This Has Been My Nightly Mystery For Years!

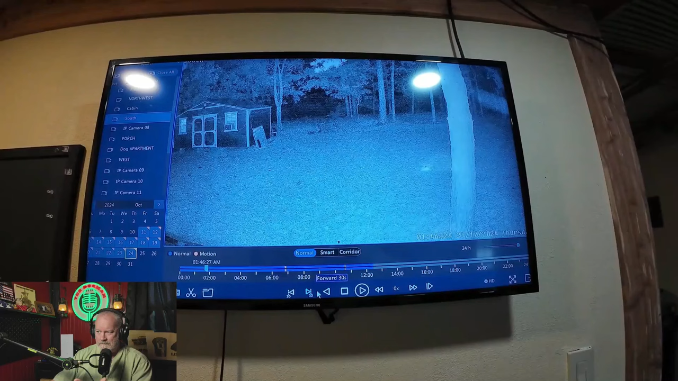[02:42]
So you're going to see it happen here. Let's take a look at it. Yes, this happens every, just about every single night and it doesn't matter what the temperature is. It could be 20 below. I'm taking video of my video. Let's go ahead and hit play. I just think it's cool.